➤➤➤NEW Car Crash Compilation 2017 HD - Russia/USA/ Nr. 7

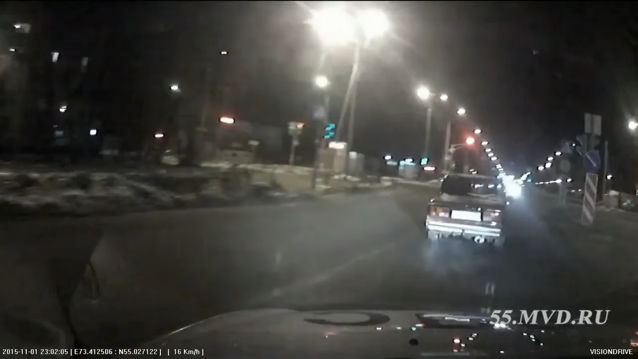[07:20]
Вышли на встречу, по встречке пошли в сторону Завертяева. Он не будет останавливаться. Смотри, будет резать.